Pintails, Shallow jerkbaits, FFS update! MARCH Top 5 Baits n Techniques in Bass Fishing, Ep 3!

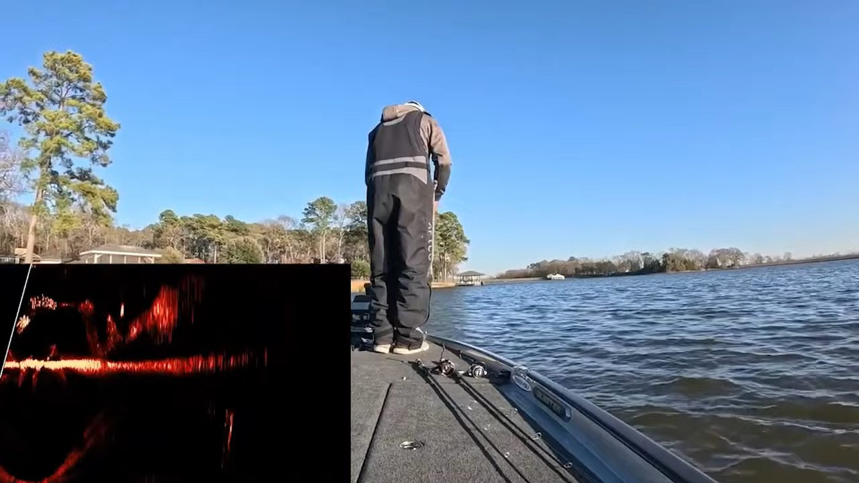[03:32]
turn into an explosion of forward-facing sonar and one of the first baits in figuring that whole forward-facing sonar thing out was of course the jerk bait now the reason for that is because that bait has a good sonar return but